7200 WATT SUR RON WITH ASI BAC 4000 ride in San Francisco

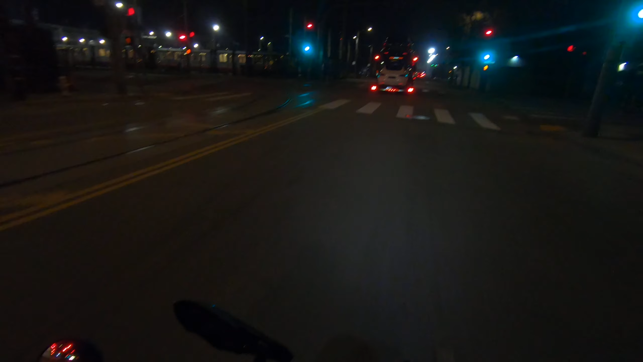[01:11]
Lots of tracks, be very mindful of these damn things. Our tires aren't really wide enough. You could slip off or catch a groove and